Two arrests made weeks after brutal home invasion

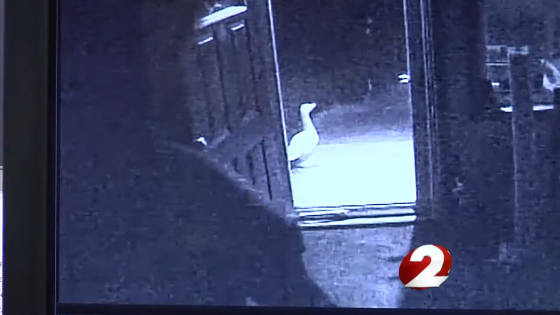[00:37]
This home surveillance video shows the suspects attacking 39-year-old Matthew Culp inside his house on East Home Road. They hit me in the back of the hill with a pair of binoculars at least six times. He didn't want to show his face on camera.